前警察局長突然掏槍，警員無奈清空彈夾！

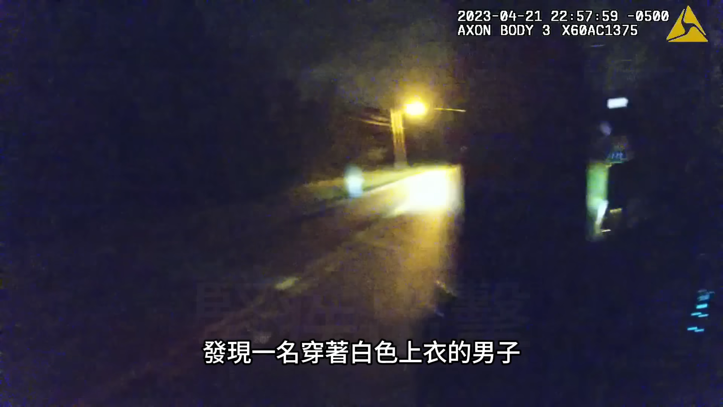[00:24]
白色上衣的男子正独自行走在路边